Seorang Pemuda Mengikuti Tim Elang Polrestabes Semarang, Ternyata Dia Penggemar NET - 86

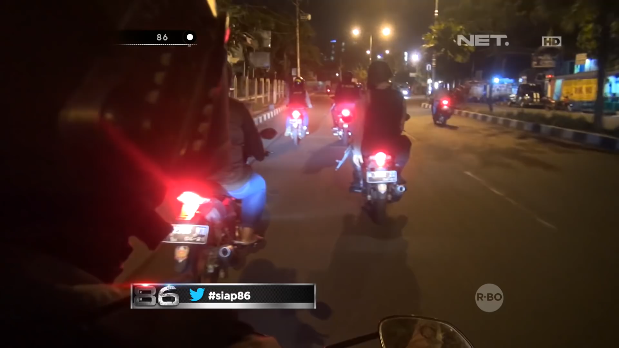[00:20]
rutin untuk memastikan kota Semarang aman dari segala macam ancaman kejahatan.
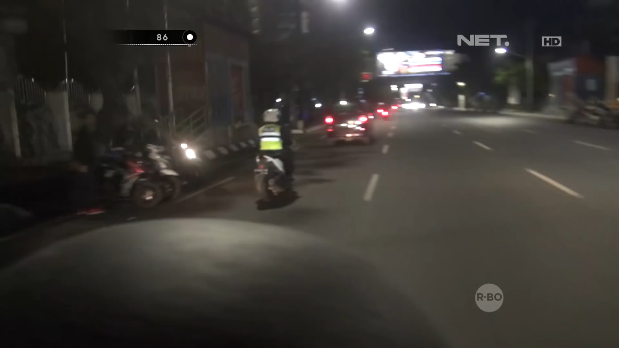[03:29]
Di tengah perjalanan kami menemukan mobil yang sejak awal kami curigai mereka mengikuti kita dari awal.
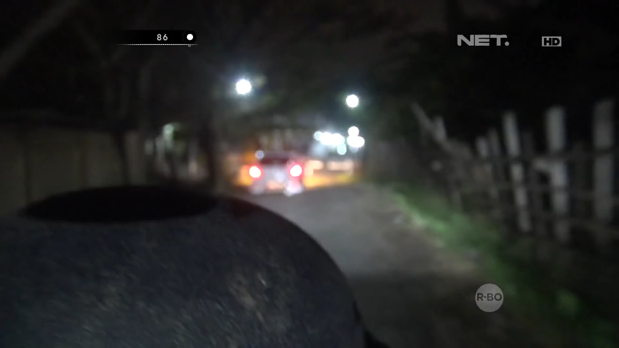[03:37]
Dan mobil tersebut ternyata sadar kalau anggota kita sudah mulai curiga kepada mereka. Dan mobil tersebut masuk ke salah satu gang di jalan Kokrofono.